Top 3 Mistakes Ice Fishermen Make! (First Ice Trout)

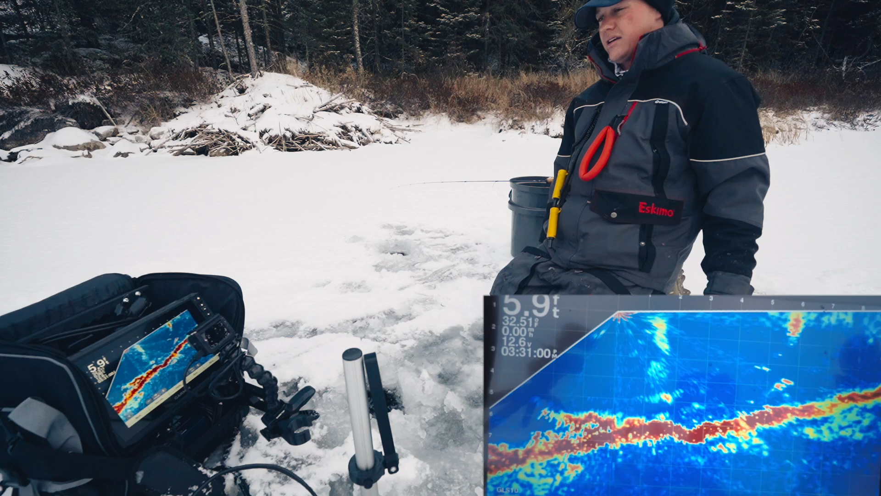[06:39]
On screen: depth 5.9 ft
here's a small fish looking at me very small
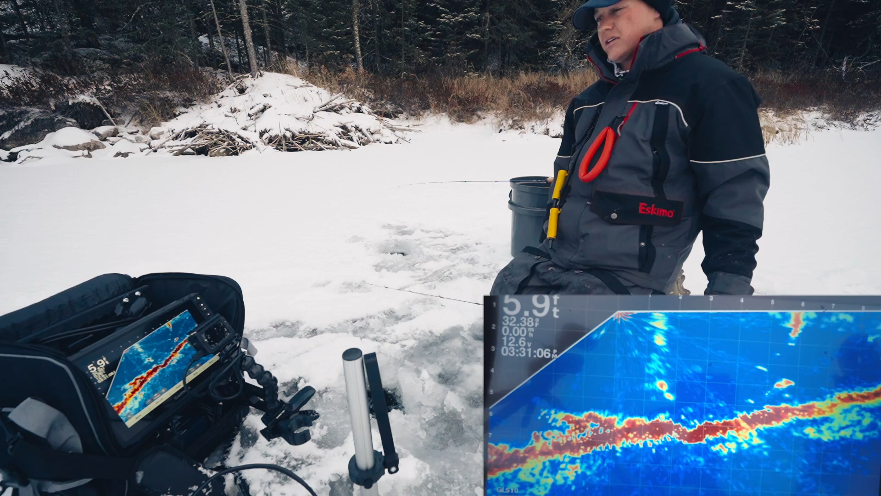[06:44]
On screen: depth 5.9 ft
there's a fish coming in fish coming in got him oh it's a better fish we got a brookie on oh look how beautiful it is oh that is a stunner look at
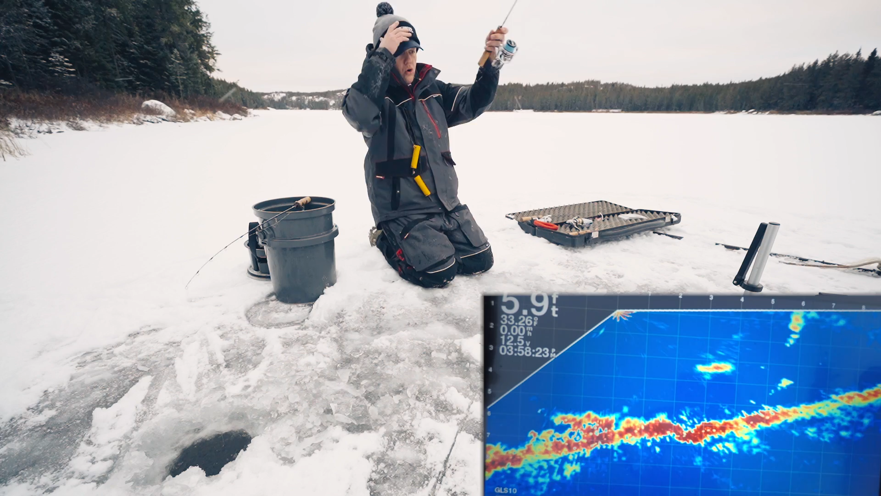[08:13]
On screen: depth 5.9 ft, water 33.26°F
fish oh he's still down there he's still down there he's on the middle got him got him oh my goodness look at that fish holy smokes